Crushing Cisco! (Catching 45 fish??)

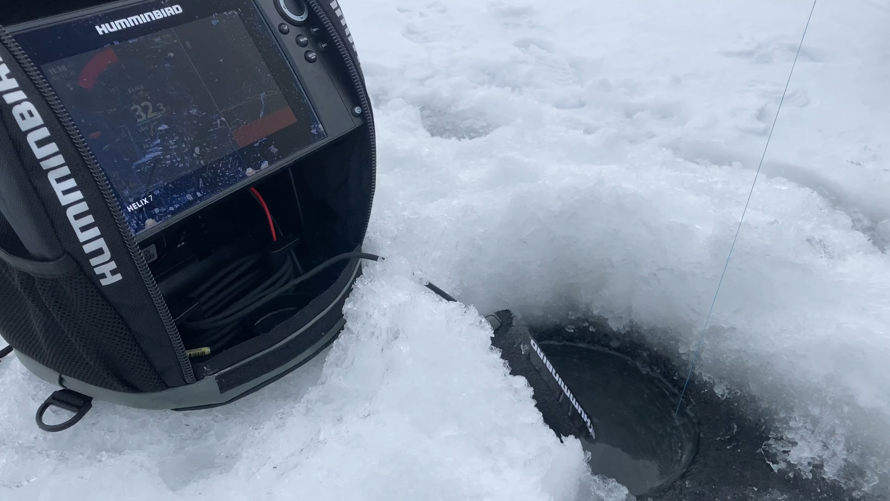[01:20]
So, once he's chasing you, see how he's doing up at you? You might catch it. Just a little rod tip. He bit it.
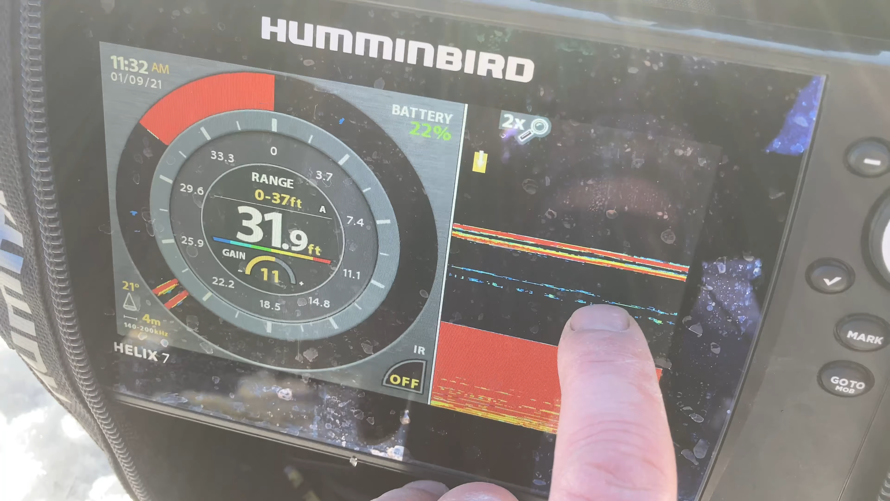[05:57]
On screen: depth 31.9 ft
So by adding that extra piece of split shot, it gets a little bit more of a signature on the sonar, which is handy, especially when you start fishing really deep.
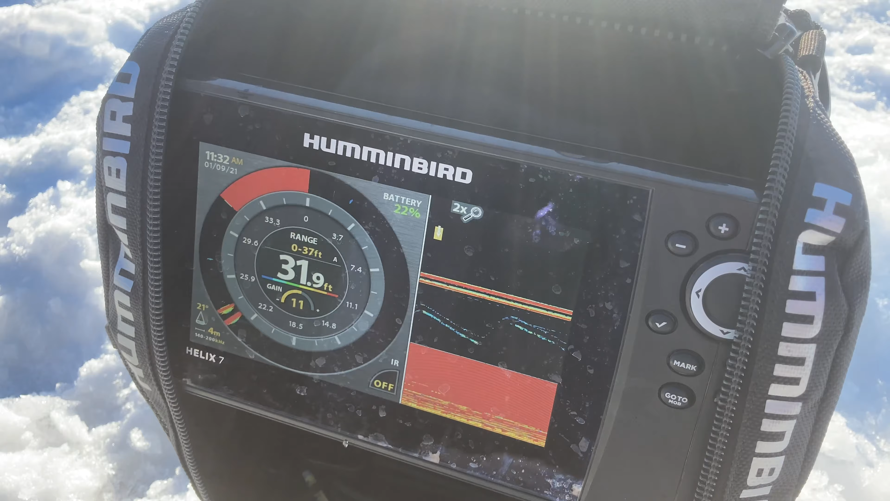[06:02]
On screen: depth 31.9 ft
A little tip for you. Luke's in the lead he has 3 Cisco now, and we have none.
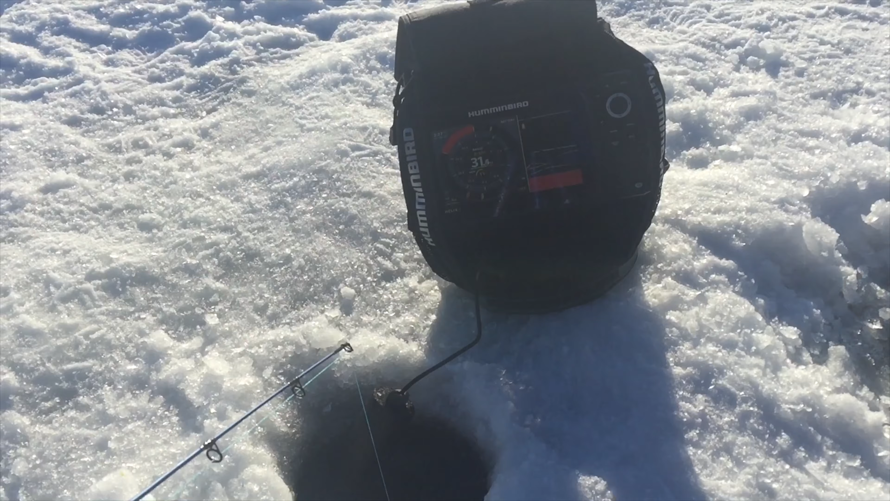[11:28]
My name. I'm coming in for the takeover. Yeah, right, eh? That's what's going to happen. No. I stung him, so he's kind of taking off now. Shooting up like that, it's usually a good sign.
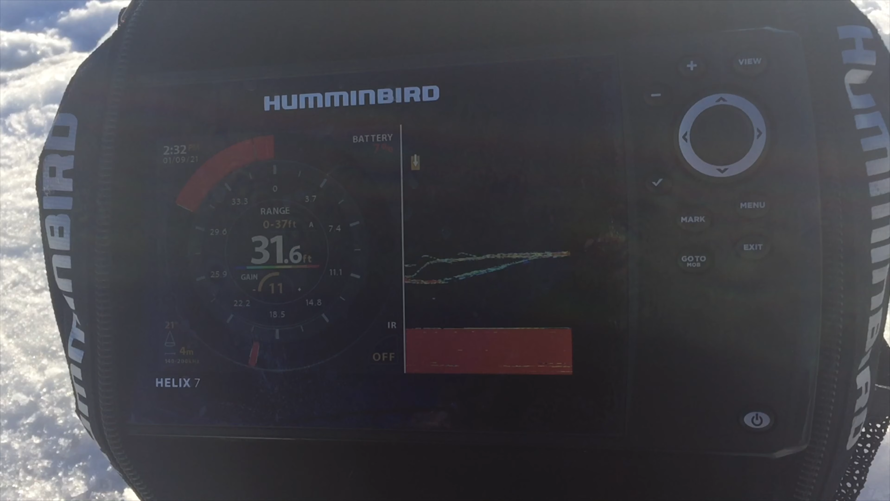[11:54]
On screen: depth 31.6 ft
Okay, this one on me. Let's go. Chicken in spot. It's interesting. I'm gonna shoot up here. He's following up to me. And they're both at about the same level, so get ready. It's on. Come on, baby. Follow me. Cisco fishing is definitely benefited by having a flasher. It works so well.
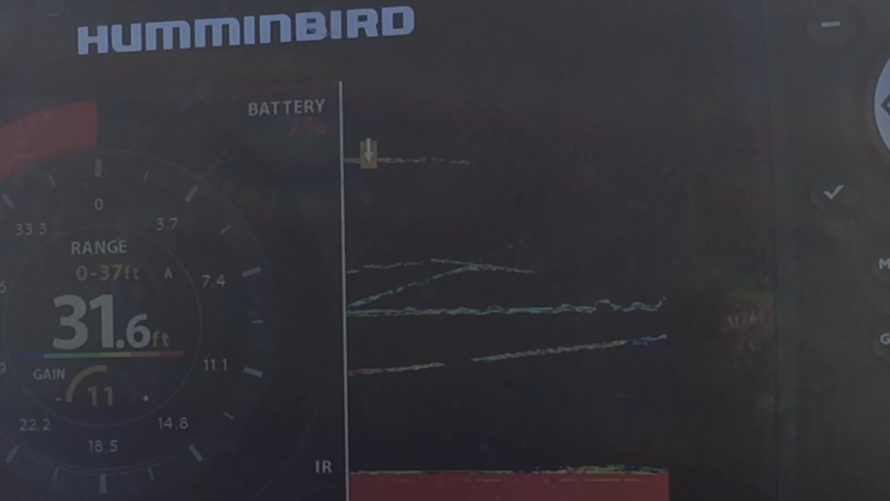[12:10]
On screen: depth 31.6 ft
It'd be very difficult to even locate these fish. We could be sitting on 20 fish and not even know it. Oh, yeah, yes, he's got him. There you go, you see? Right on.